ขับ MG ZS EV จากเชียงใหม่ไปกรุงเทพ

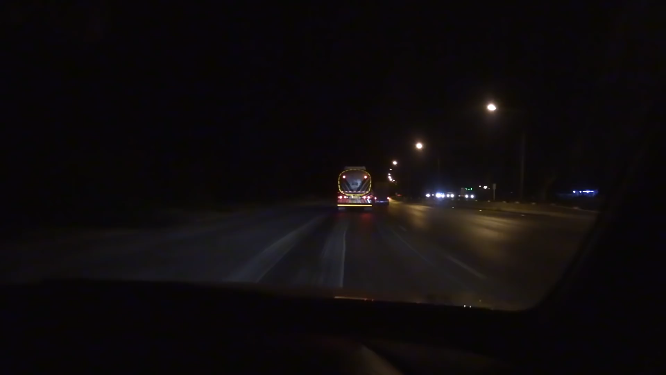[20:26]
ผมได้ใช้ MG Pilot ทั้งวันเลยนะครับแล้วก็มันจะชอบเดือนตลอดหรือตึงๆๆมันจะ
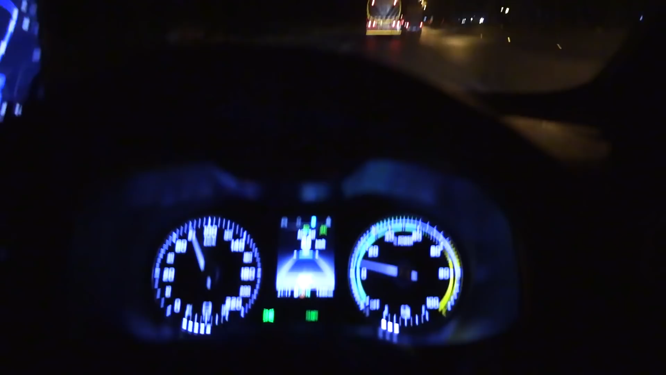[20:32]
เดือนทุกครั้งถ้ามันหลุดไม่เห็น เส้นทางนั่นจะเดือนแล้วก็หลุดเส้นนี้มันจะหลุดตลอดแต่ว่าถ้าเท้นเก้นกลางเถ้นึดสองข้างทุกครั้งเราจะใช้ MG Pilot สบายมันไม่เดือน אבלกับแล้วก็คงegal  eventuallyเราต้องถือโปรง Ал Cathay pilate เข Pereยังก็จุดholดญ่าไม่ใช่อีกทั้ง Tesla แต่อัน Burger เข้ามีมันยังกDA Passoverทั้งวันนี่ที่ผมใช้